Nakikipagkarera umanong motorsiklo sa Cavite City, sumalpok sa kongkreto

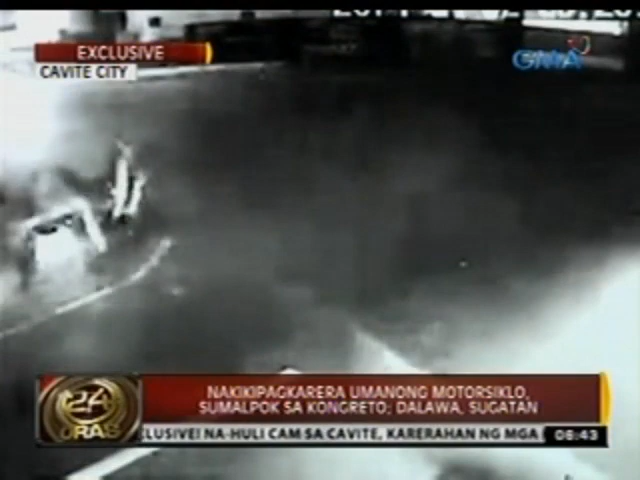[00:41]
biglang sumalpok ang isa sa mga motosiklo sa malaking tipak ng kongkreto sa tabi ng daan. Sa lakas ng impact, umangat sa lupa at umikot ang motor habang tumilapon ang babaeng backride sa unahan. Bukod sa bali sa braso at binti, natusok din ang mukha ng rider sa nakausling bakal sa tinamaang kongkreto.